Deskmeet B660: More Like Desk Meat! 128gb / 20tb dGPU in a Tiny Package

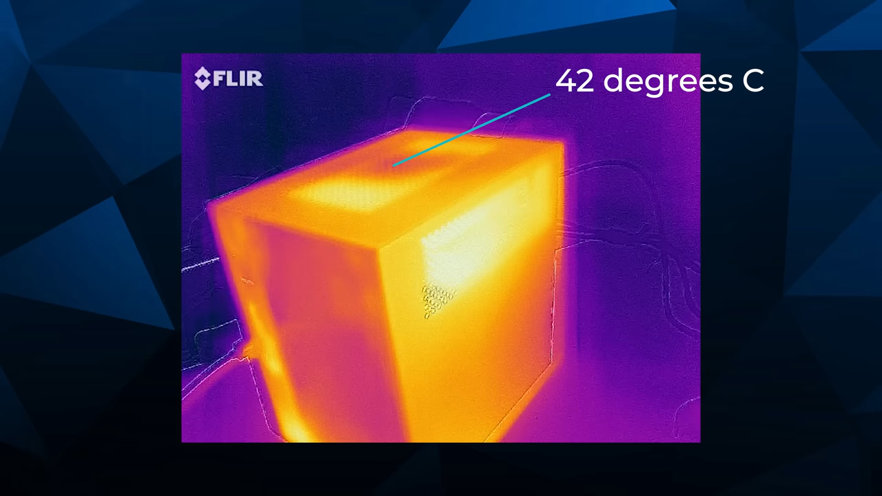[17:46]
In fact, I got out the FLIR thermal imager just so we could take a look at what we're working with in terms of thermal imaging.
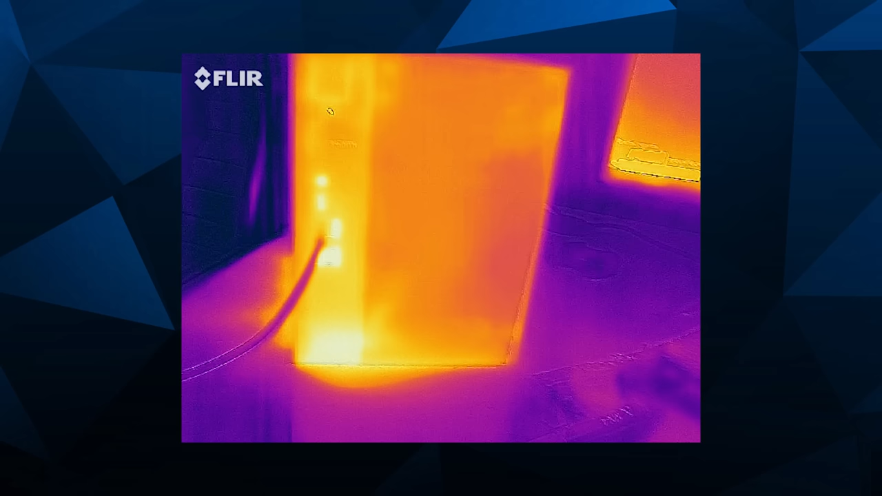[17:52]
And it breathes shockingly well.
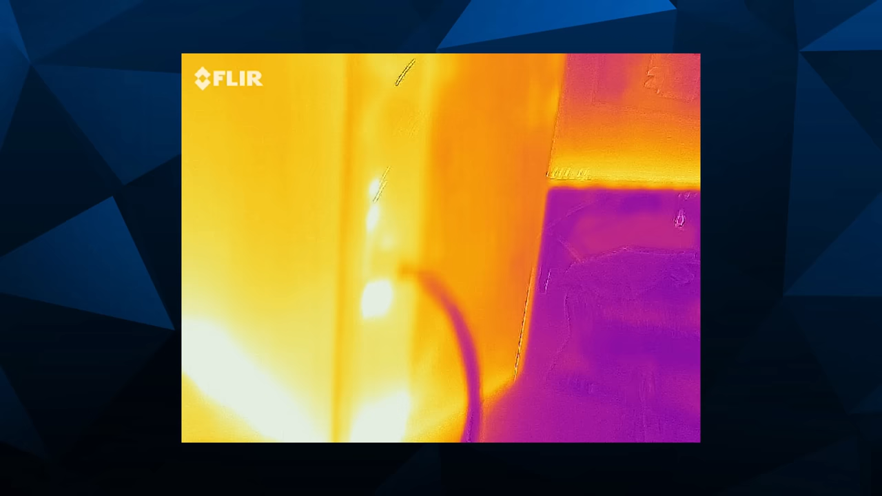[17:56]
We've got the vents at the top and side for the GPU.
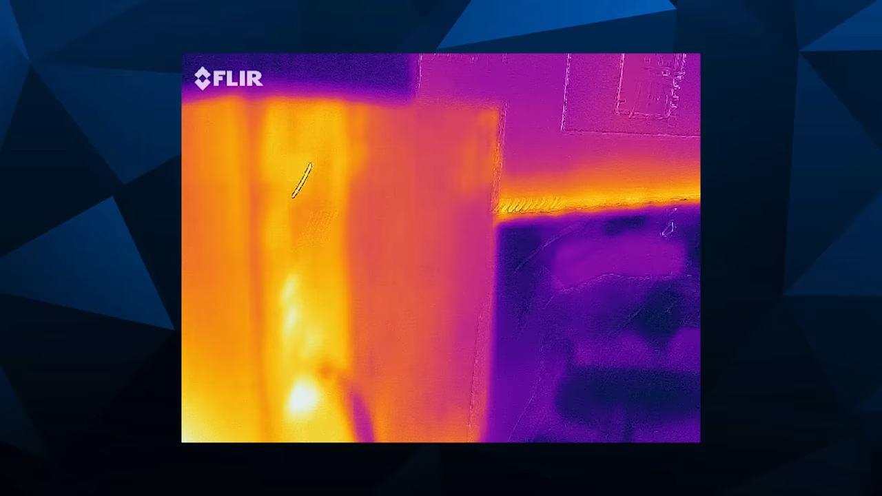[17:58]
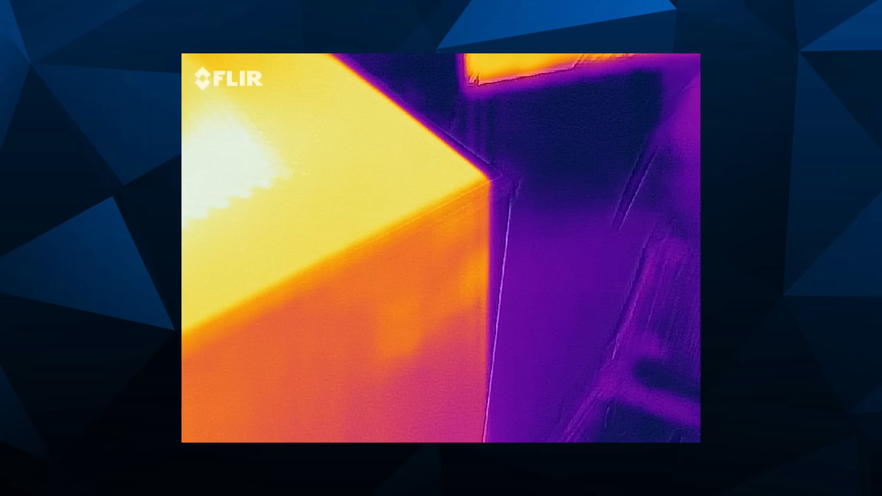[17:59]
And we also have the vent on the bottom for the VRM. And the vent at the bottom is by far the hottest when we're running benchmarks like Cinebench.
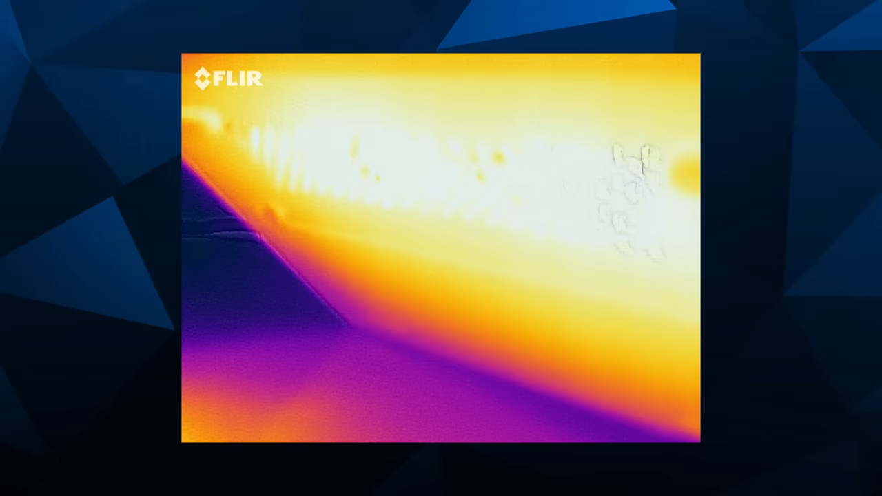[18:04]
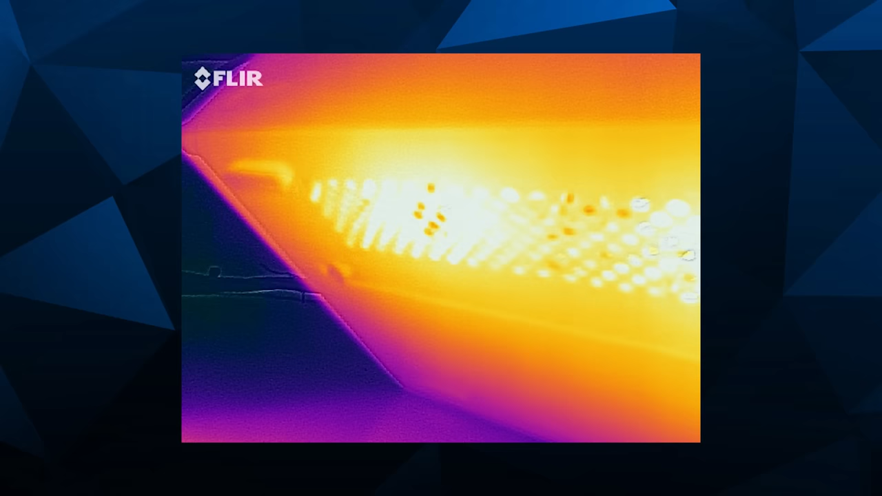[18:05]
When we're running games, it's really a pretty evenly distributed system.